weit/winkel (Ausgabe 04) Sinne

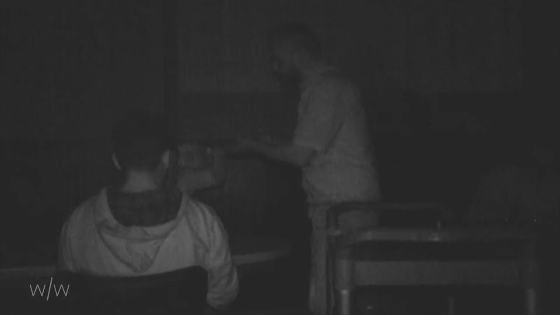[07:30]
Das war meine Welt dann halt, mit den Sinnen, die ich dann halt tagtäglich teilweise zu tun habe. Weil ich sehbehindert bin selber, stark kurzsichtig bin. Fiel mir halt sehr leicht zu arbeiten im Dunkeln dann halt.
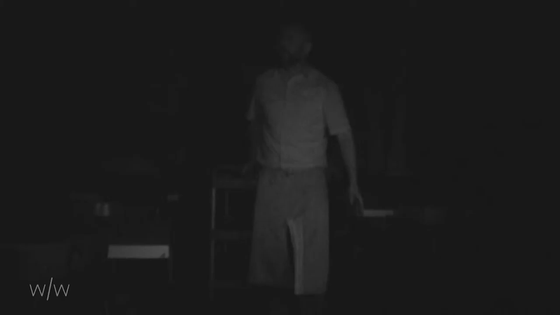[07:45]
Doch für die Gäste ist es ungewohnt, sich in absoluter Dunkelheit zu bewegen. Deswegen sind sie auf Hilfe des Kellners angewiesen.
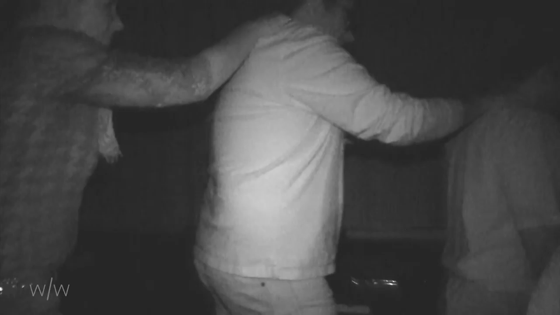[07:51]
In einer Polynäse, ja, ran an die Schulter und mir folgen unauffällig. Ich setze die erstmal hin, platziere die erstmal, zeige denen dann halt die Stuhllehne und erkläre ihnen, dass dann halt direkt vor ihnen dann halt bedeckt ist.